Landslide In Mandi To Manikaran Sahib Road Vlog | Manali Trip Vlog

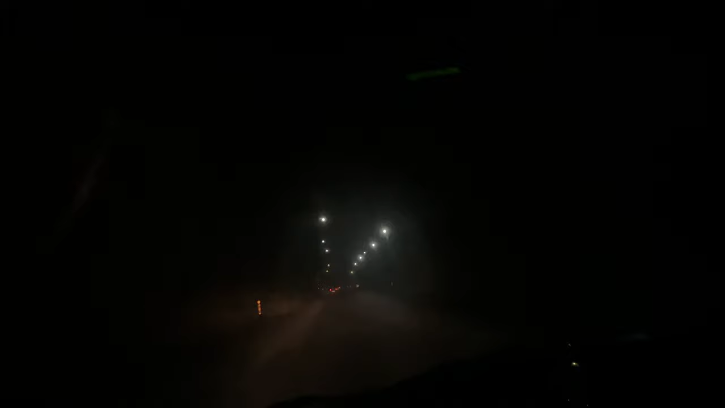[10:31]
अब इसके आगे रोड क्लियर है, इसके आगे रोड आपका।